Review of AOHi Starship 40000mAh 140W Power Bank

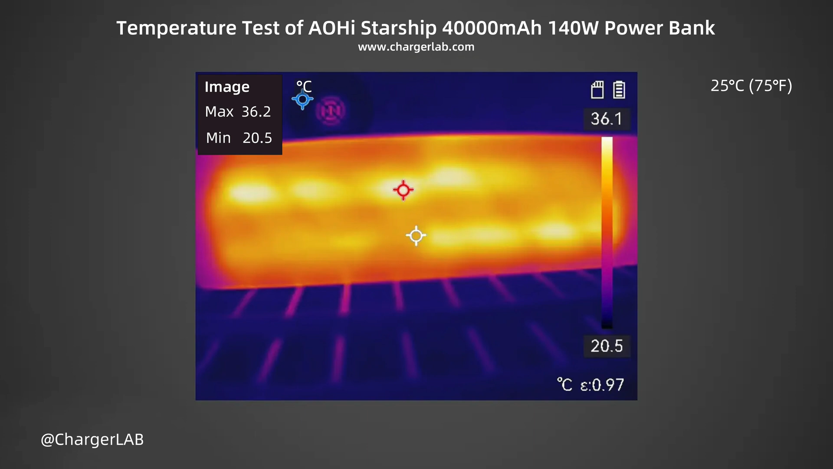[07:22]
On screen: max 36.2°C, min 20.5°C, scale top 36.1°C, scale bottom 20.5°C
After 30 minutes of discharge, the maximum temperature on the front is 39.6 degrees Celsius, and the heat is mainly concentrated in the middle. The maximum temperature on the back is 36.2 degrees Celsius. At this time, touch the power bank, and it feels warm, and the main heating area is the battery cell.